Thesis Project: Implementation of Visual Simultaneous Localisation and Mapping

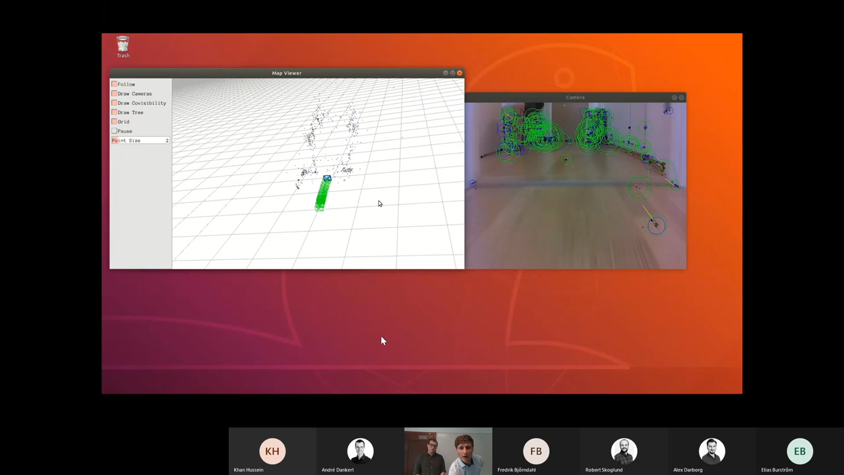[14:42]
so what is the resulting 3d reconstruction then you can see here from what i asked you to remember before that you can see the outlines of a corner for example below the
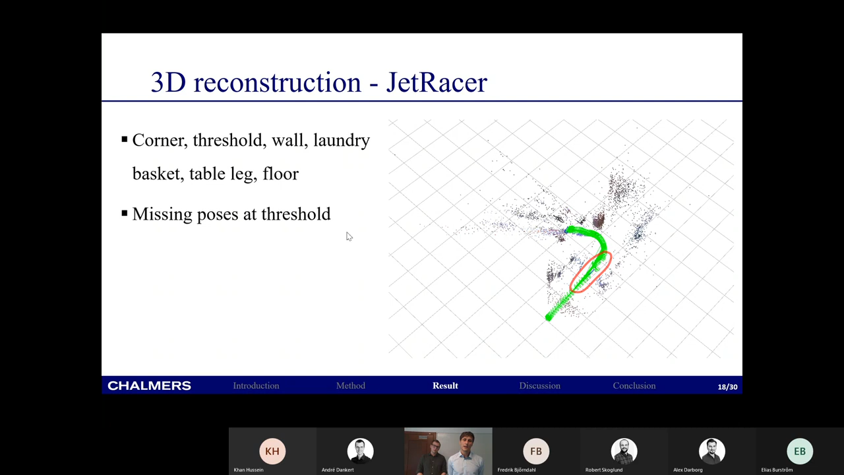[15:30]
match the features so some poses are missing and then it relocalizes itself after uh it it shakes and then it can carry on
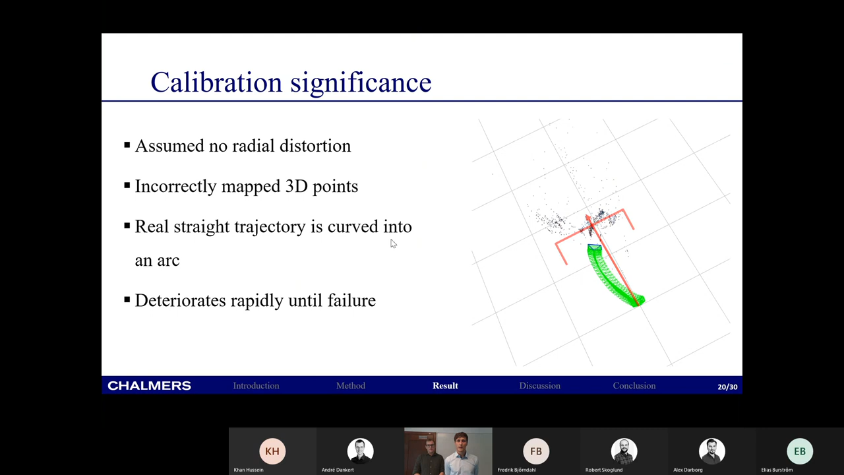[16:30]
it fails completely so we can conclude that the calibration was very important in the end
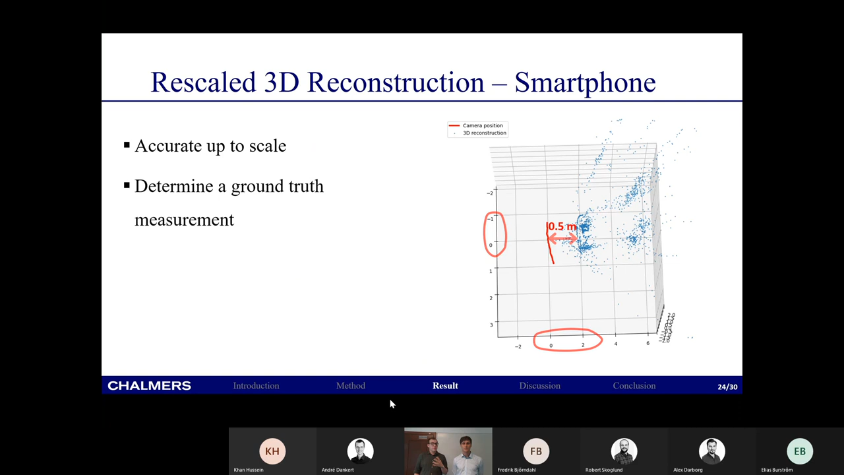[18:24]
so so in order to rescale everything to real world coordinates we need to take a ground truth measurement so we estimated that the distance between the camera trajectory path and the guitar is about half a meter so then we rescaled everything accordingly um and what we ended up with is this video same